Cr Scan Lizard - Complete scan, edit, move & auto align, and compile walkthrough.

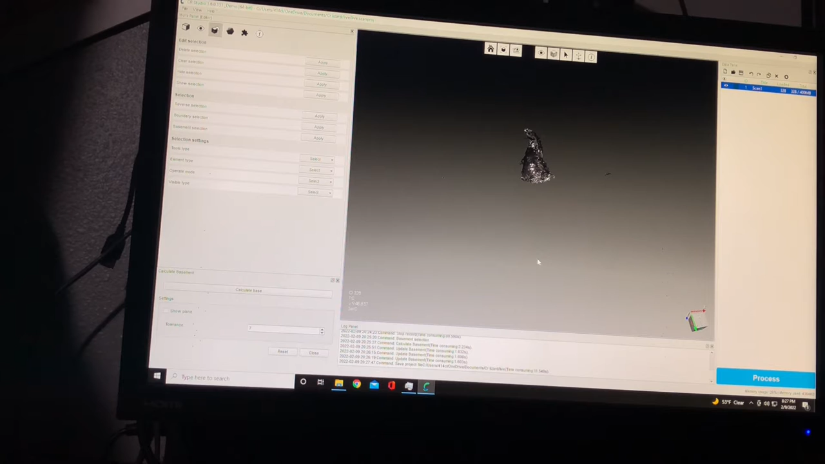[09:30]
So, there we go. So I have a little bit of residual noise here.
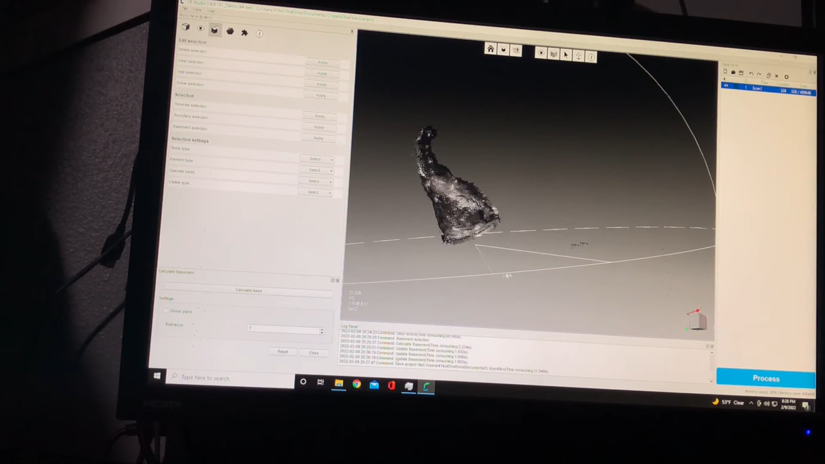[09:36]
I call this pixel noise.
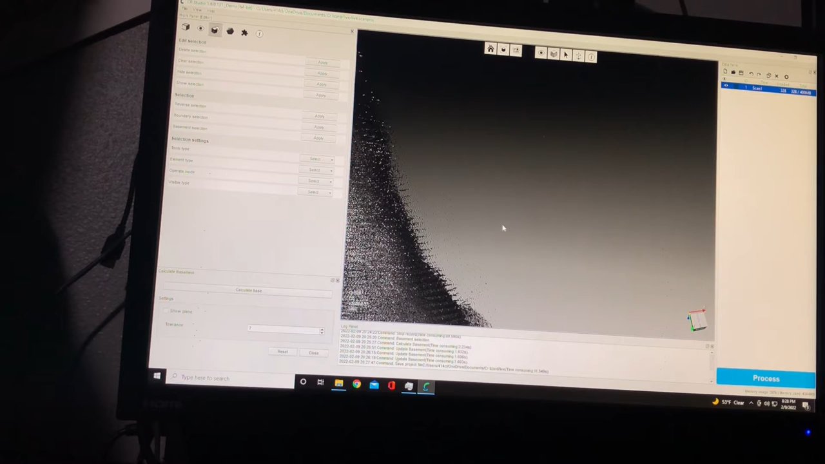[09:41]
I don't know if you can see it, but let's see if I turn this there. Now you can see all this extra out here.
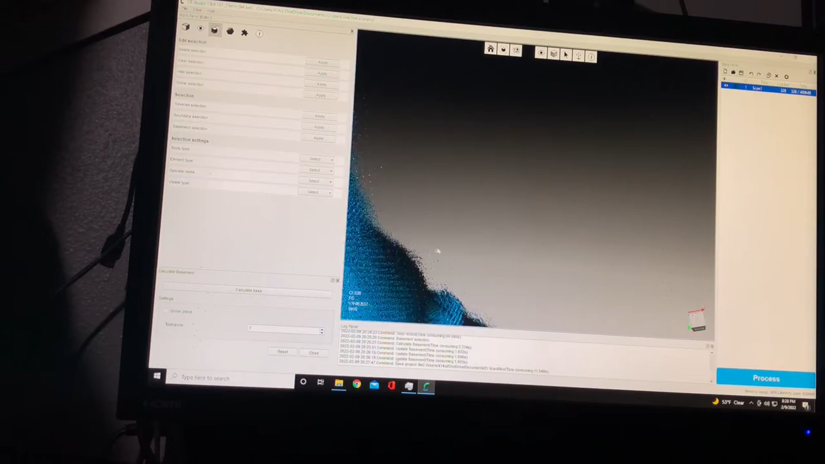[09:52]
That's obviously gonna make your scan look a little distorted, like it does and is. So how can we fix this?
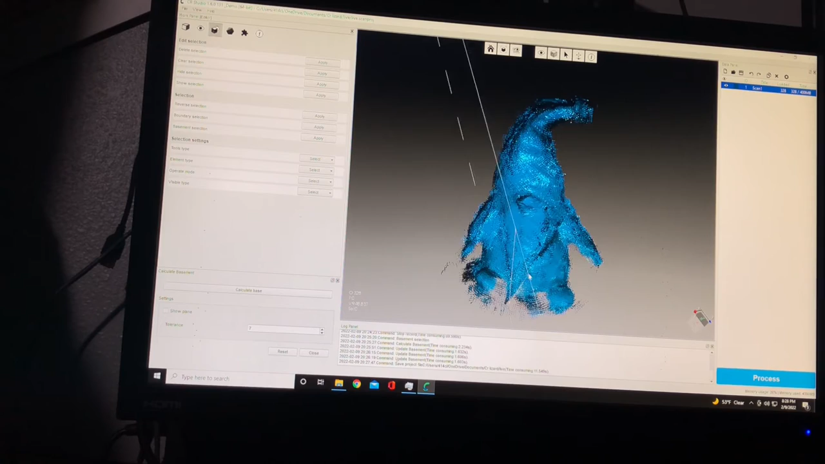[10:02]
You have some more here. See, you have all that there. So how can we fix that? You know, we want to get the best model possible from our scan.
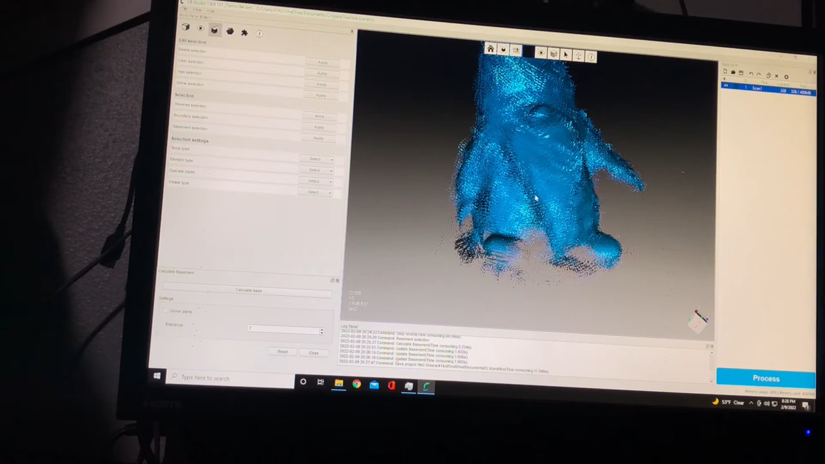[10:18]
So we can go into editor mode still. We can go to select, and this is where you select your tools, whether it's a point, a line, a rectangle, a lasso, a polyline, and these two I'm still figuring out what they do, to be honest with you.
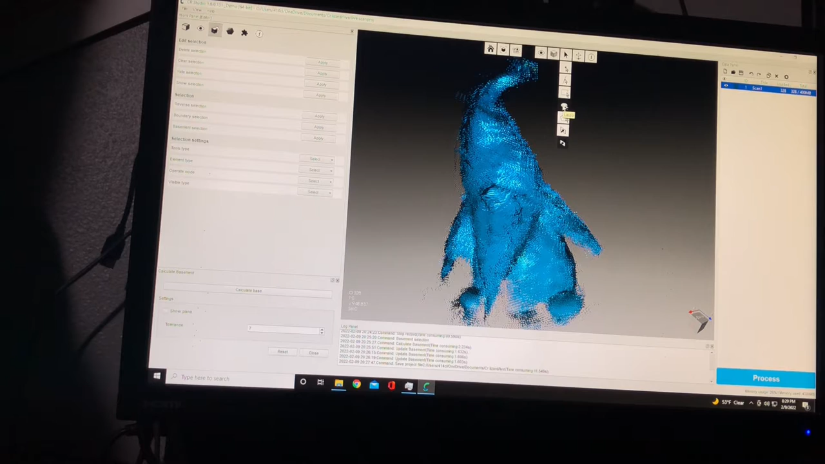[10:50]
But I use the lasso. It works pretty well for me.
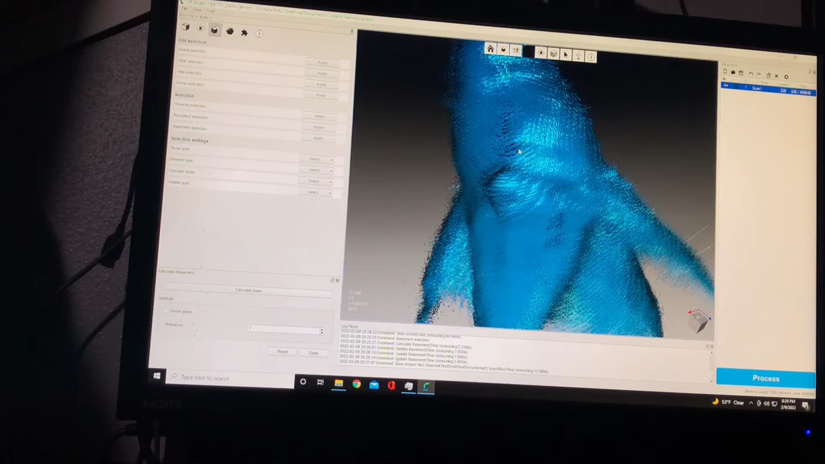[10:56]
So right now you have 324 scans or frames
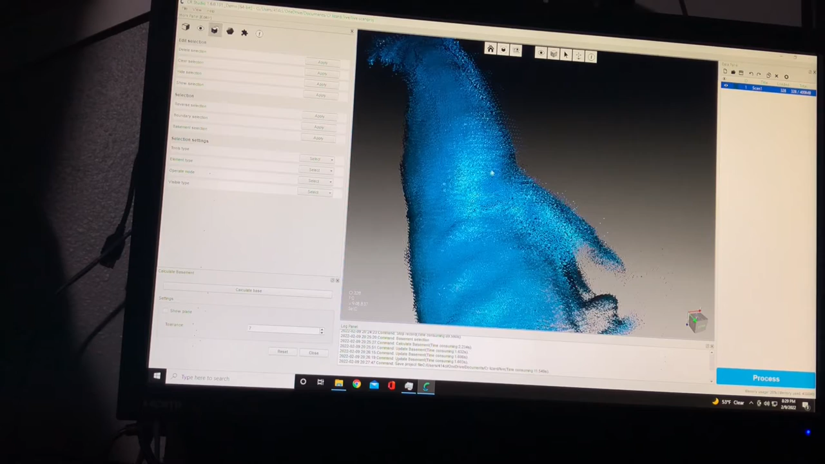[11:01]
that make up this one scan here. So you're probably asking yourself, well, how do I see each one of those scans or each one of those frames? If you double click on your scan one or the scan name,
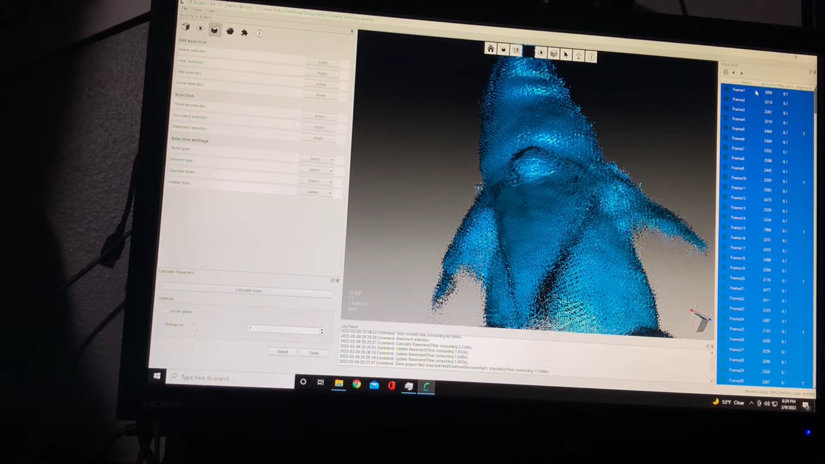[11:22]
it brings up every individual frame or picture that was taken in each point cloud.
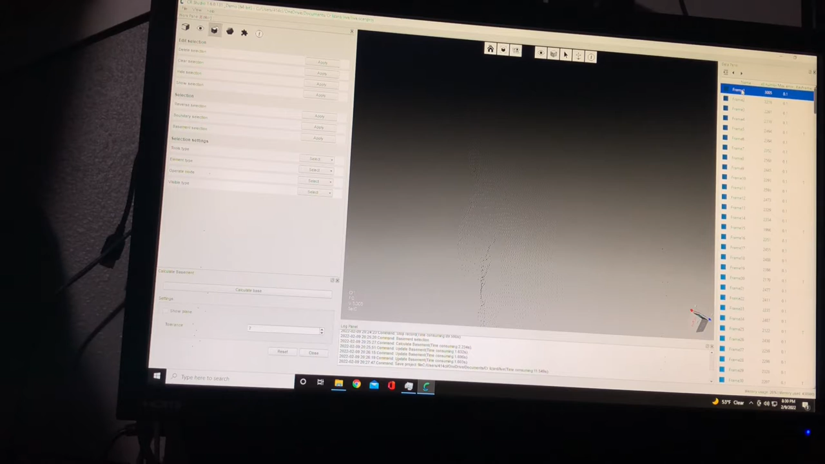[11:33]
So you can see here, hopefully you can see, try to zoom in here for you.
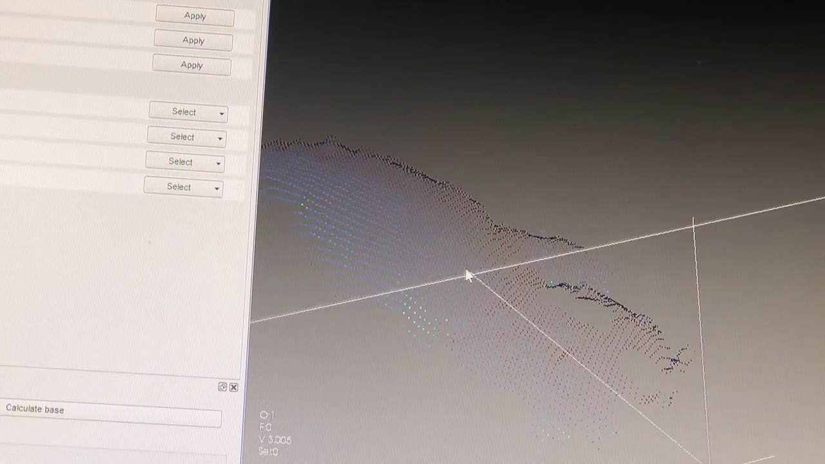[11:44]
So that's gonna be the first scan that was taken, the first picture. Now this is where you can go in and you can kind of clean this up a little bit and get rid of the extra stuff,
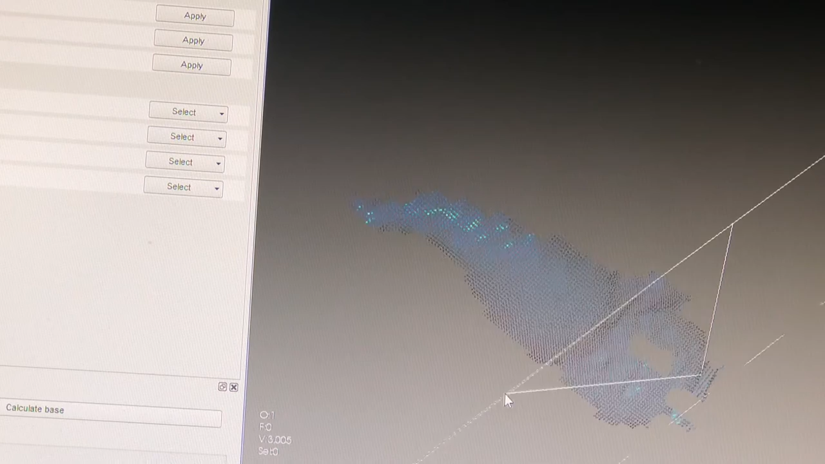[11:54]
the extra noise that you don't need.
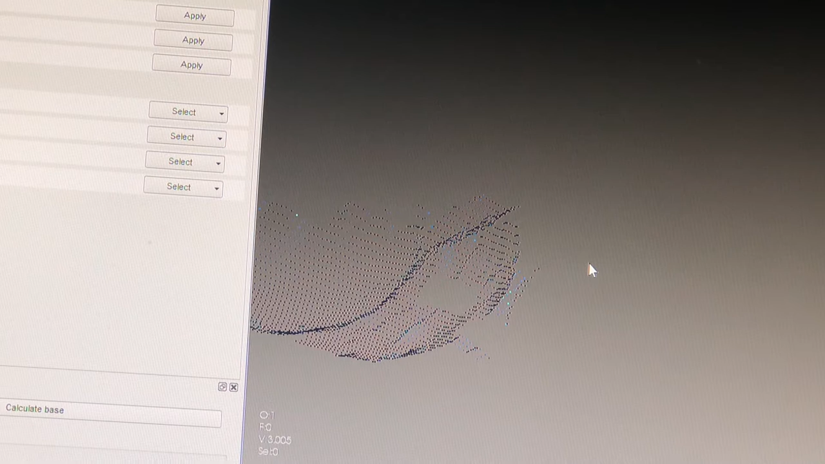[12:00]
Like, so you can see right here is where some of the bottle cap was. So you can rotate that around just by left click and hold the mouse.
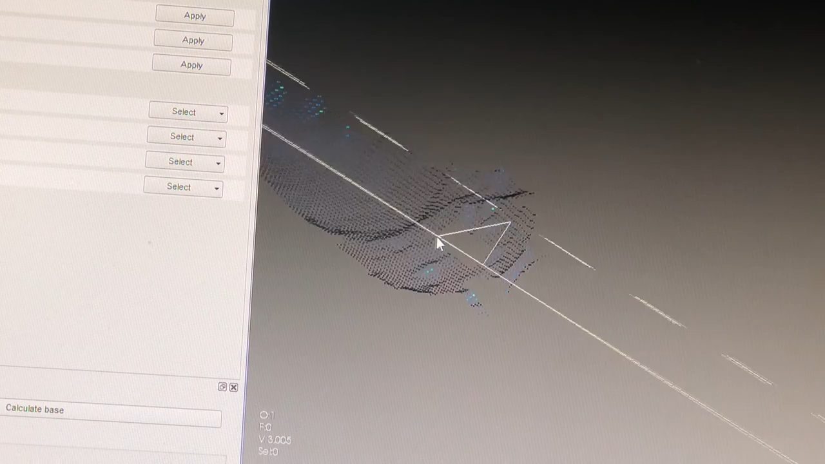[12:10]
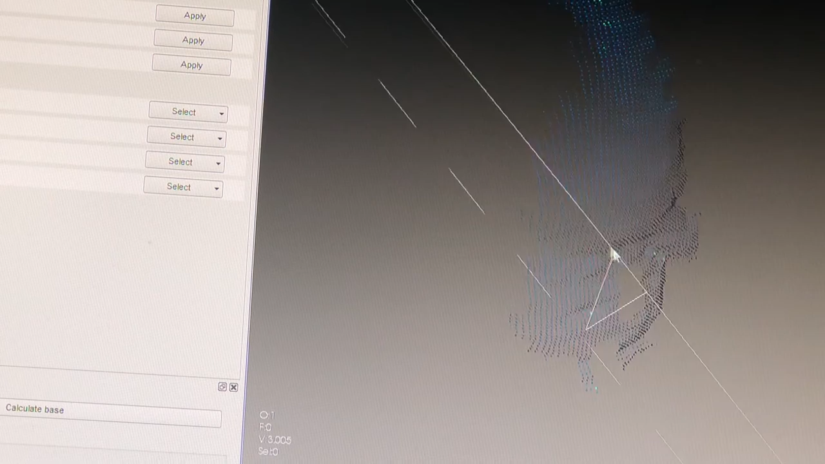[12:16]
So now I want to delete that area right here. Let's see if we can change those colors again. There, now you can see that a little better.
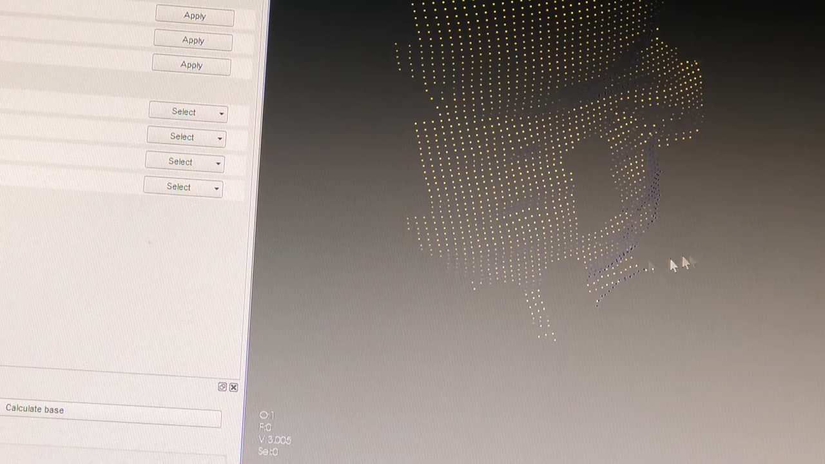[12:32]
So if I go back to here, see, that's gonna be all this noise here. So I can, let's continue with this.
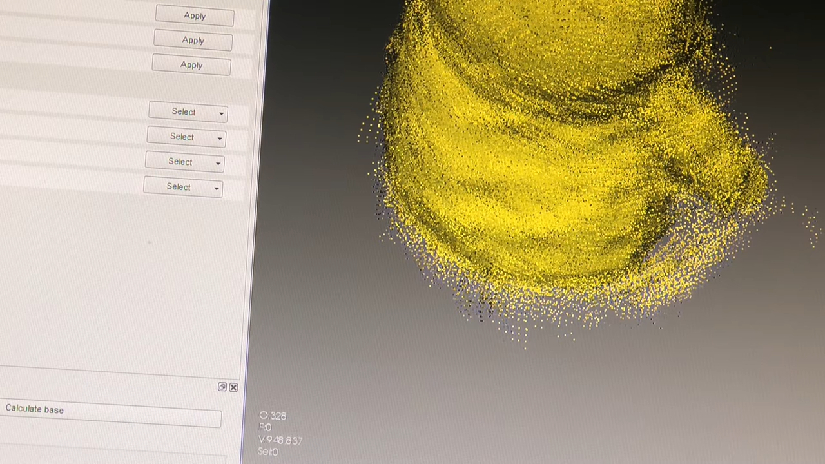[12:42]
So double click scan, we'll go back to frame one. And
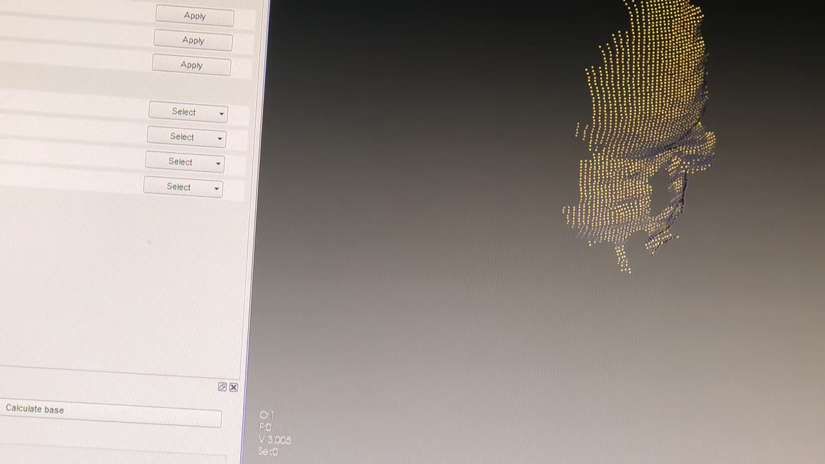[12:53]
if you left click and hold and drag down, you can start highlighting
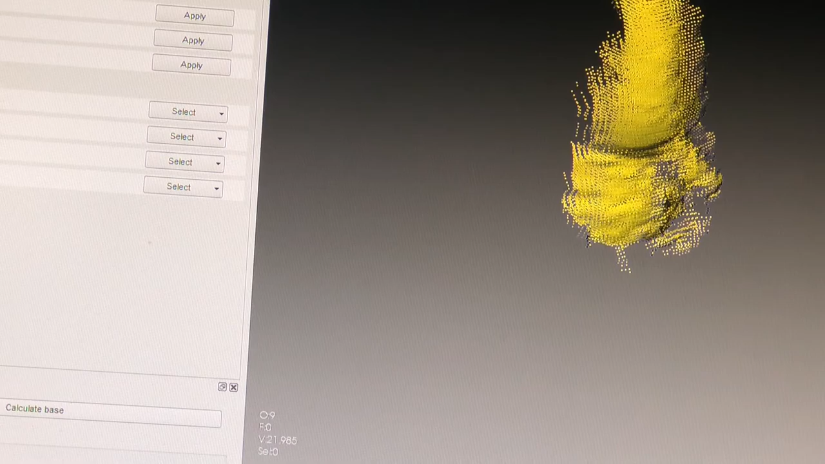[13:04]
a couple frames and make sure everything's lined up,
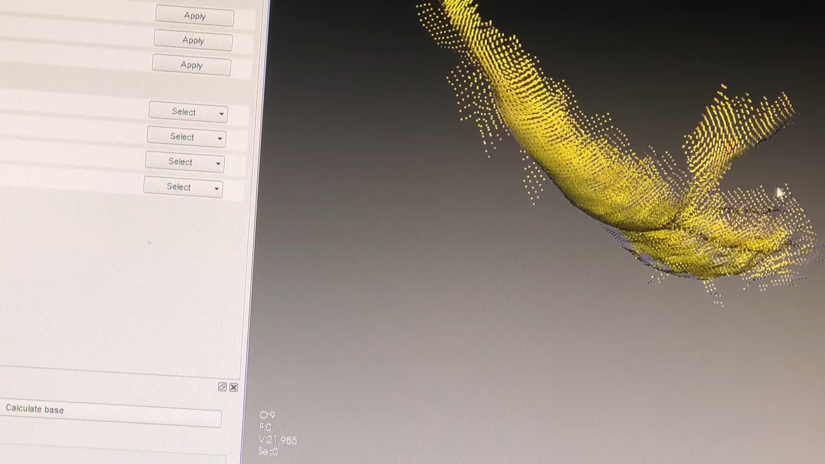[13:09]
and you start to see, you know, some more of your image pretty well, or some more of your
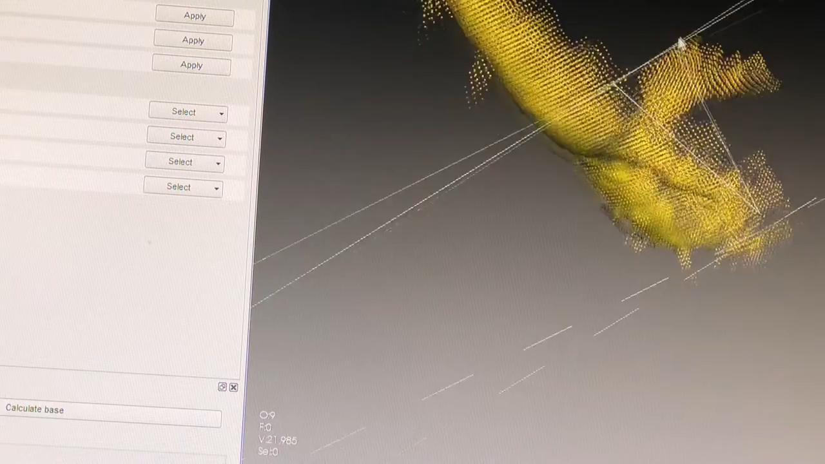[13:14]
item that you scanned.
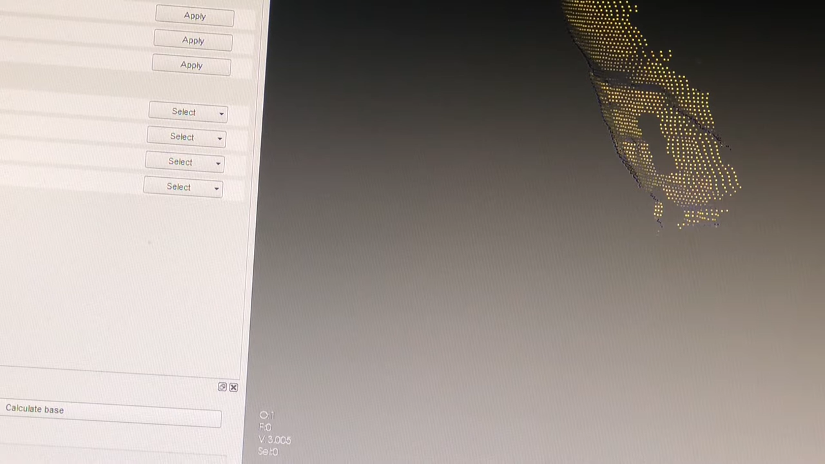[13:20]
So you can see one and two kind of really don't line up that well.
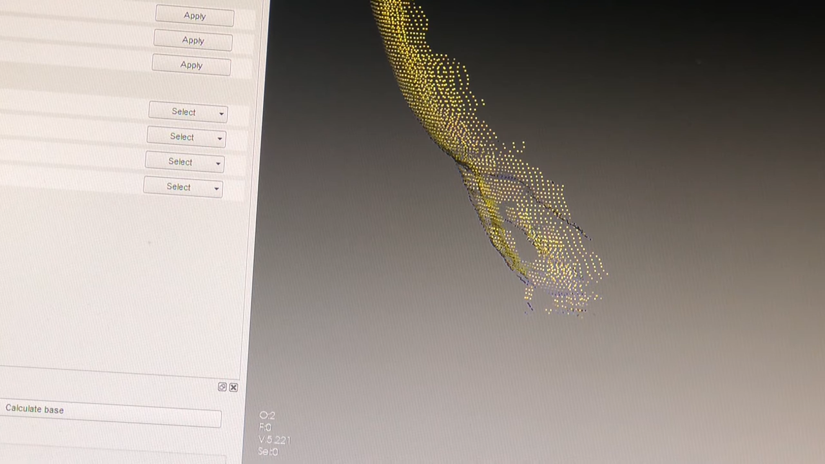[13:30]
See how here's your hat, the top of your hat?